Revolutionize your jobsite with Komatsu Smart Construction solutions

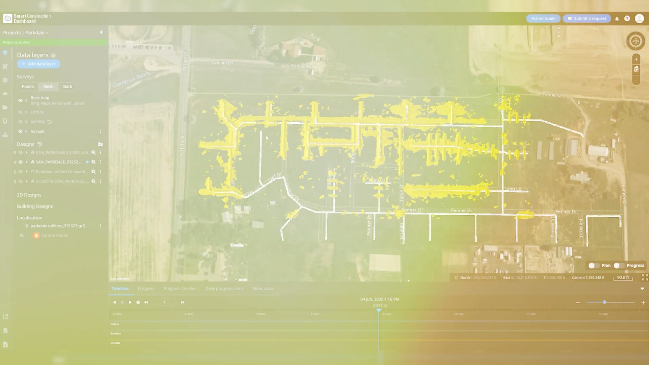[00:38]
Smart Construction Dashboard provides you a digital 3D twin of your site,
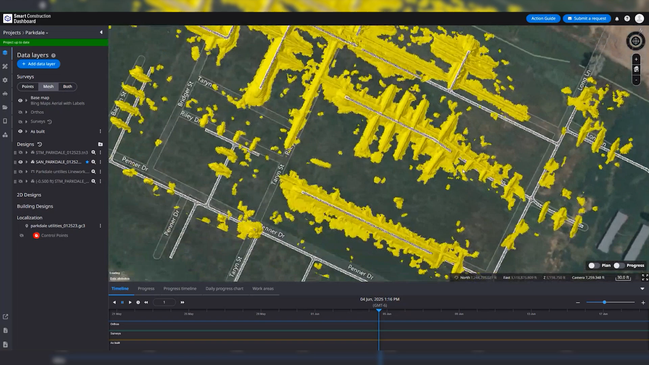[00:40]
helpful in estimating, tracking progress and communicating with stakeholders. Get terrain data from the work your IMC-equipped machines do each day,
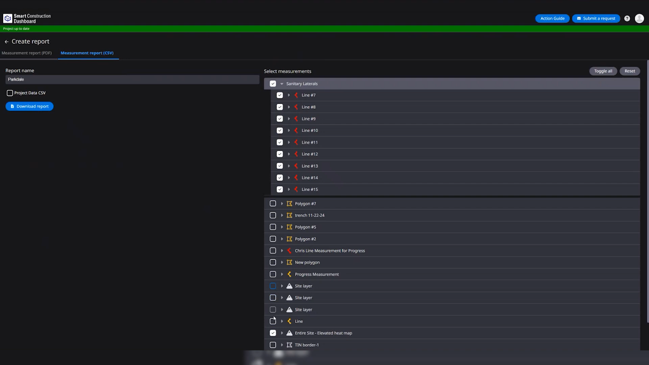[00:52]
as well as work machines equipped with Smart Construction 3D machine guidance and drone flights do.
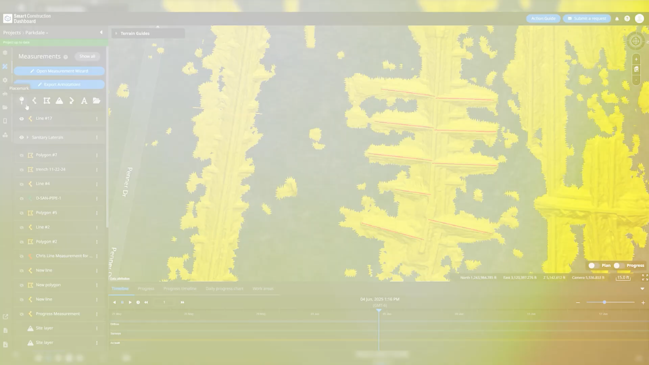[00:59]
Easily see where your IMC excavators have dug,
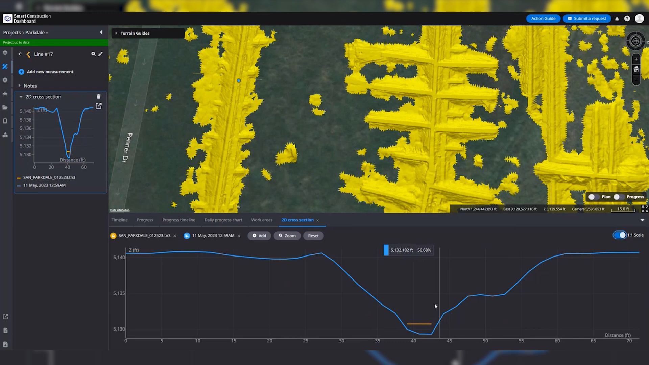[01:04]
measure and verify linear footage for billing and inspect profiles of the trenches. You can see daily progress of material moved by your IMC dozers,
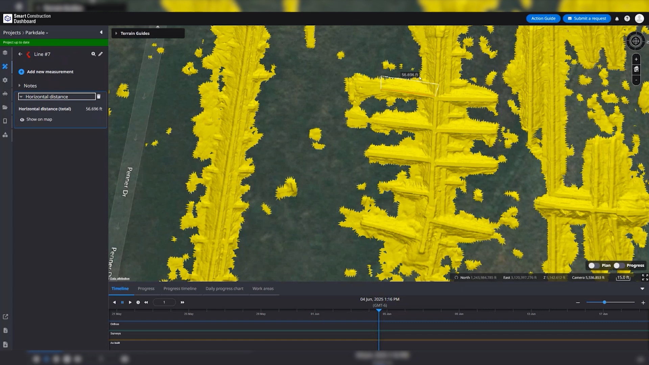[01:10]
measure volumes and calculate progress against your project design.